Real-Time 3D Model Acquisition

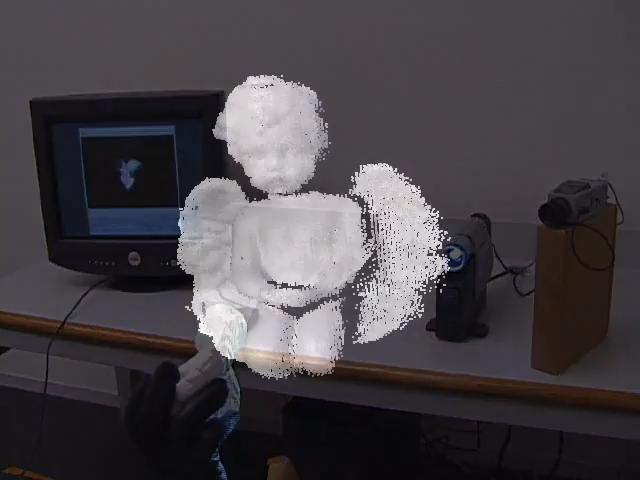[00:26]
The user can see holes in the model and turn the object to fill those holes.
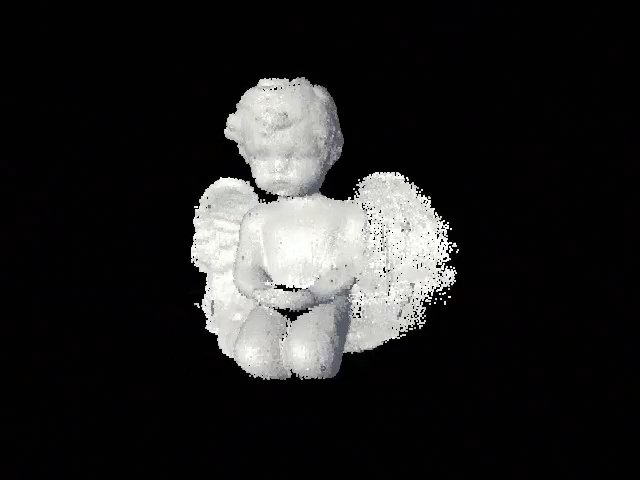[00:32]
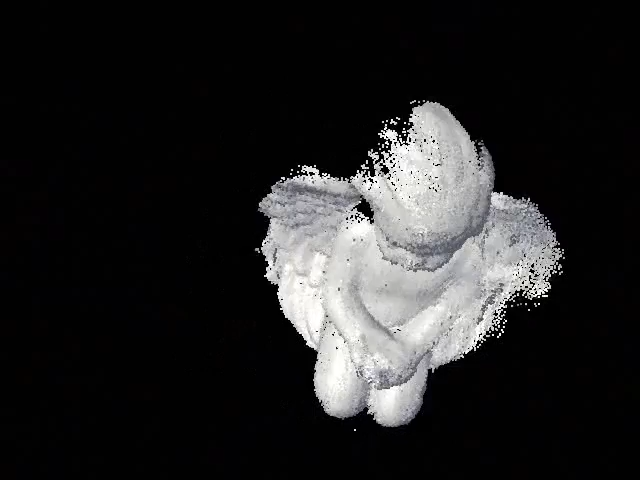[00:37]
The availability of this instant feedback makes our system faster and easier to use than systems in which the range finding,
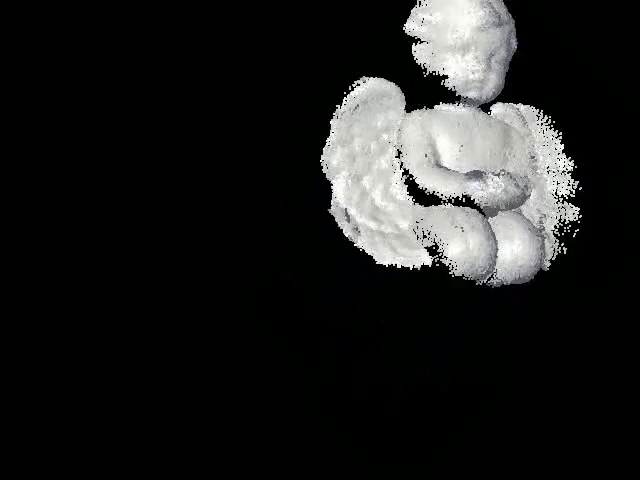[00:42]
alignment, and merging stages are not integrated as closely.
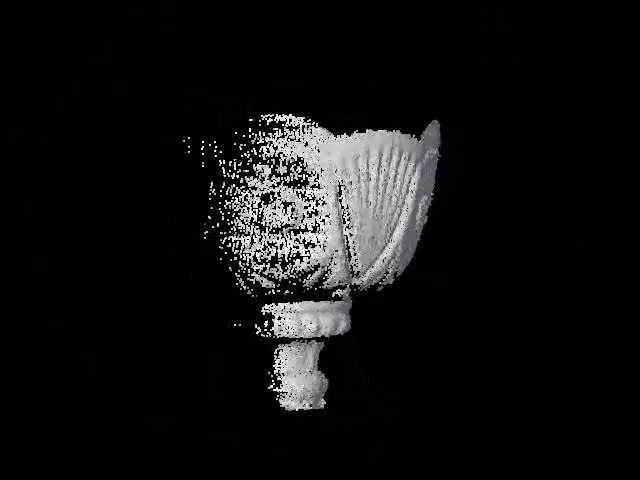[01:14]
A high-speed variant of the iterative closest points algorithm is used to align the range images to each other.
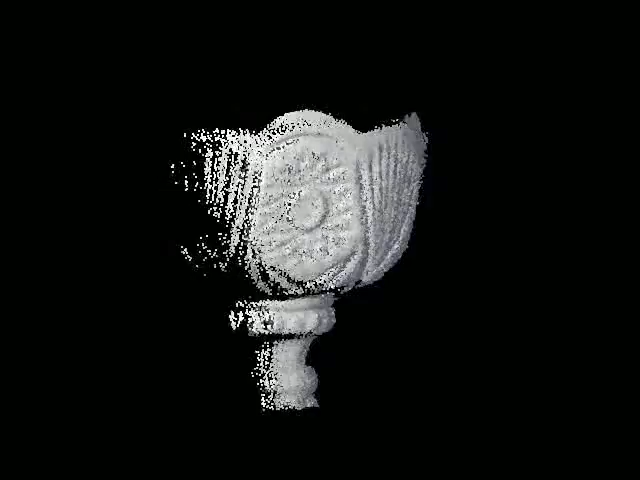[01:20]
The aligned range images are integrated into a three-dimensional voxel data structure.
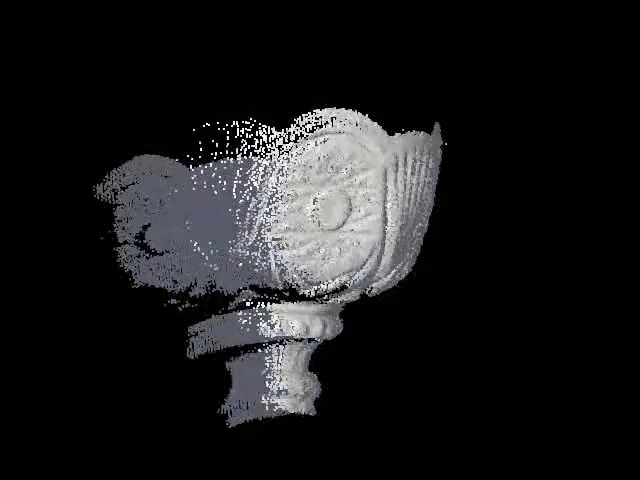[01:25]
An average normal is stored at each grid cell and point rendering is used to draw the occupied cells.
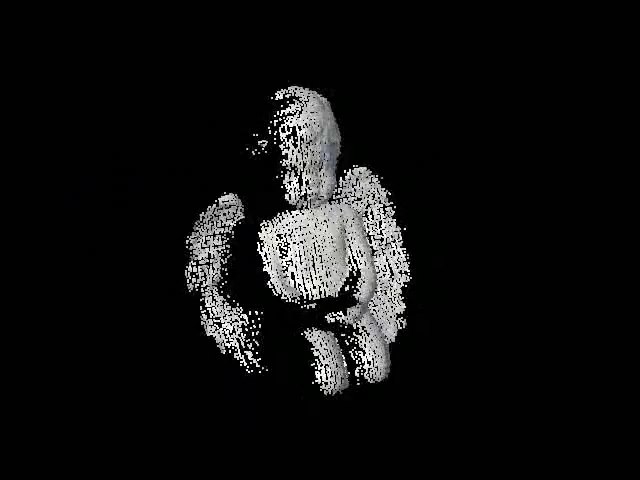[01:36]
An important part of our system is handling the cases when the object moves out of the field of view or for some other reason the correct alignment is lost.
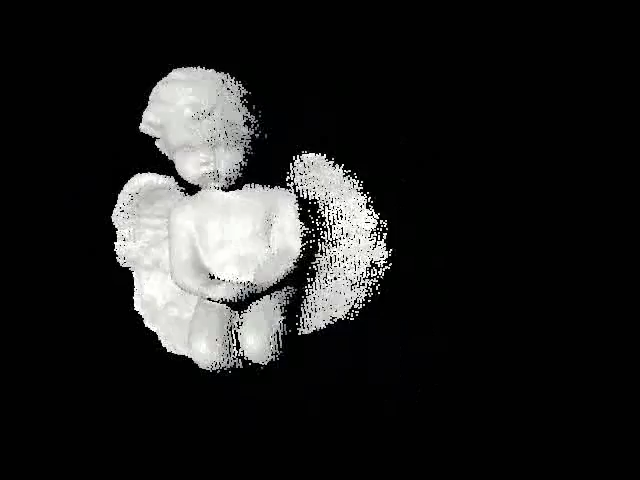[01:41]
In this case, we display the current range image shown here in yellow and ask the user to move the object to align it with a target range image shown here in red.
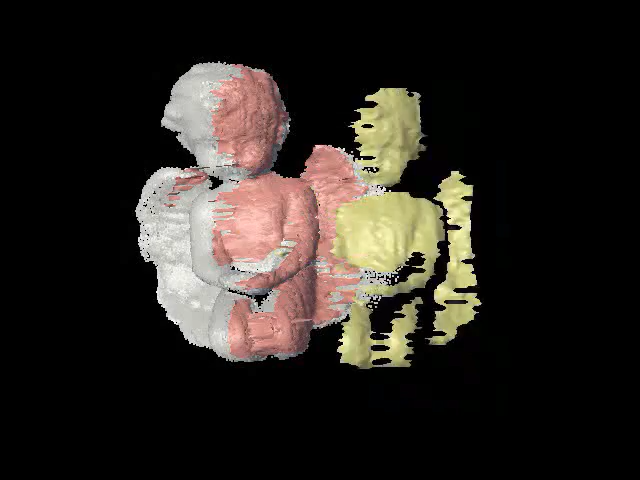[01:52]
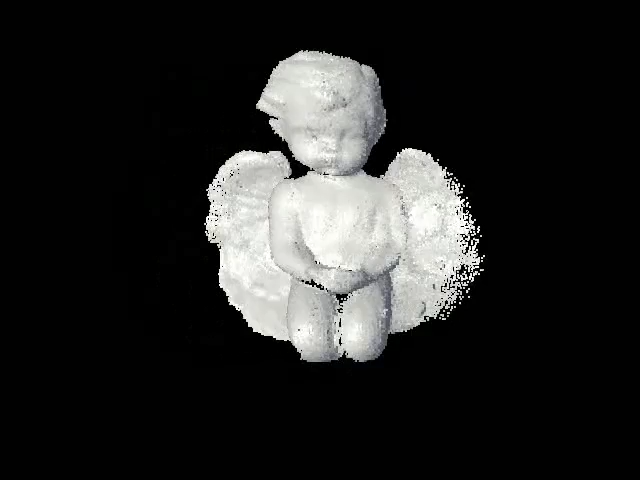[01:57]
In this way, we rely on the user's natural strengths in pattern matching to avoid performing a computationally expensive brute force alignment.